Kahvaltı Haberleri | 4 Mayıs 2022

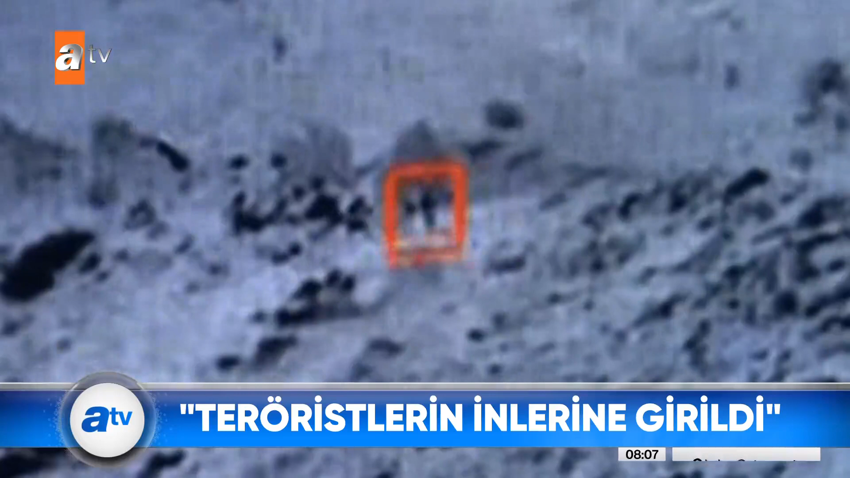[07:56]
İşte bu da o anlara ait yeni bir kayıt.
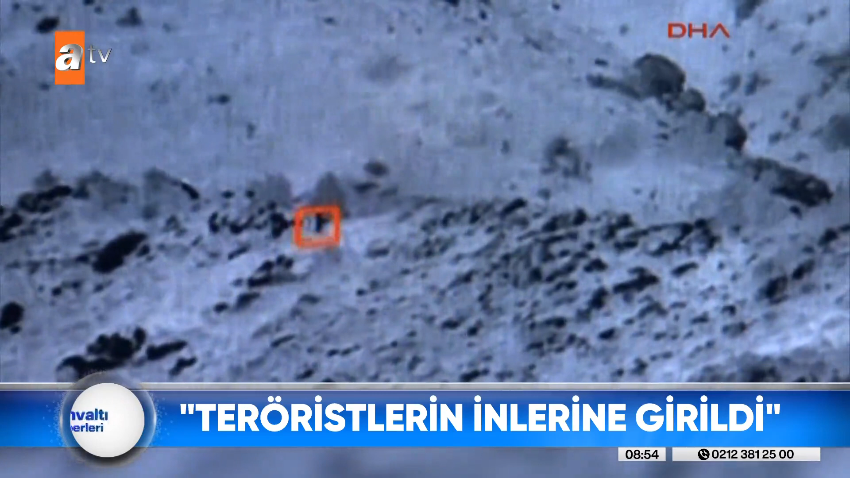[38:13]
İki teröristin öldürüldüğü o anları Milli Savunma Bakanlığı paylaştı.
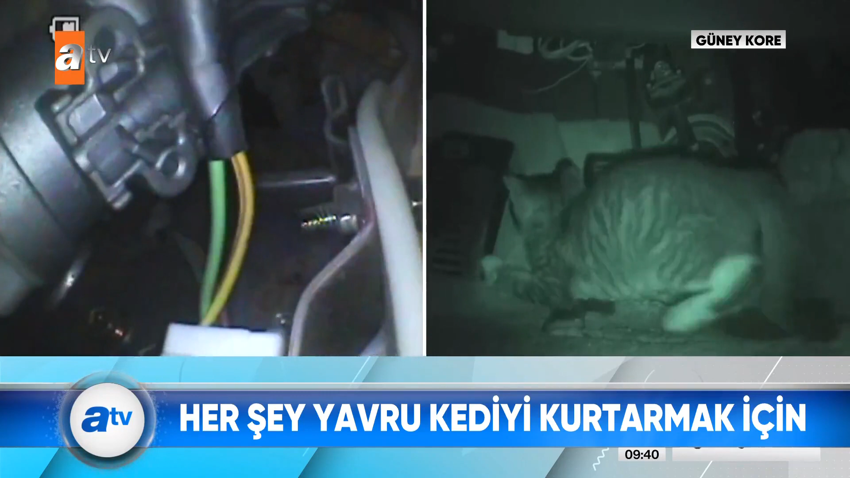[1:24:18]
Önce pedalların bulunduğu yerde bir pati sonra yavru kedinin tamamı göründü.
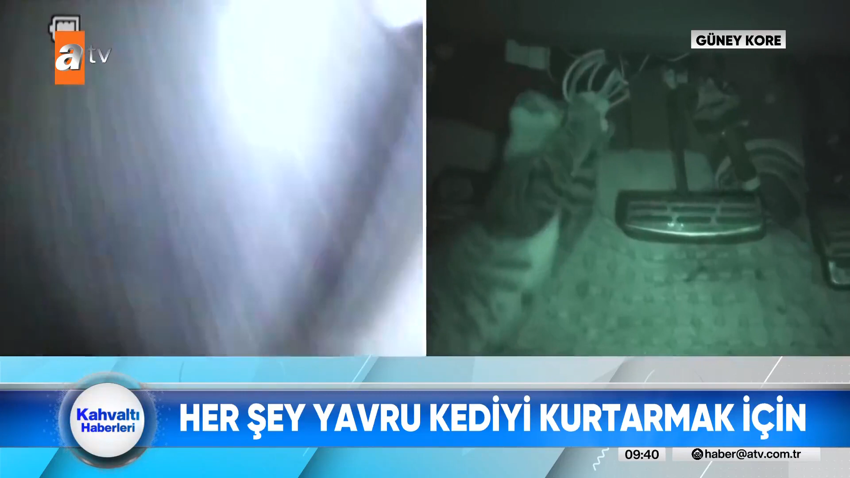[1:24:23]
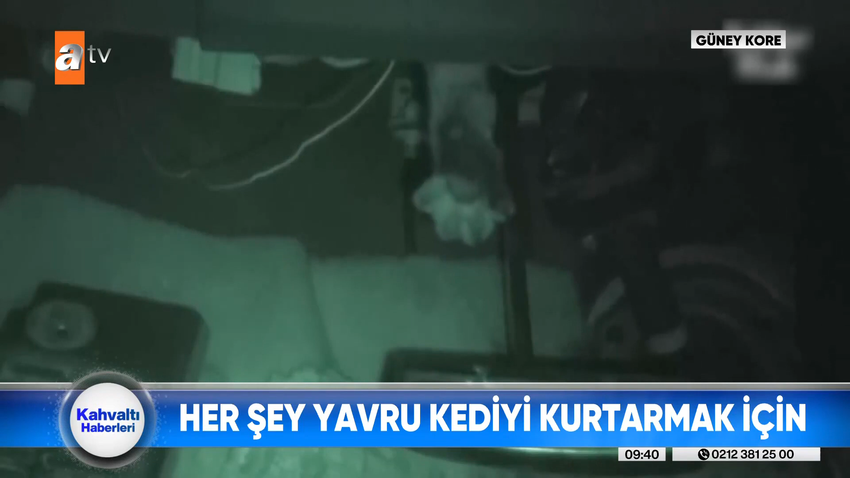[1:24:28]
Kedi arabanın içinde oyun oynadı. Bir güzel eğlenip yalnızlığın tadını çıkardı.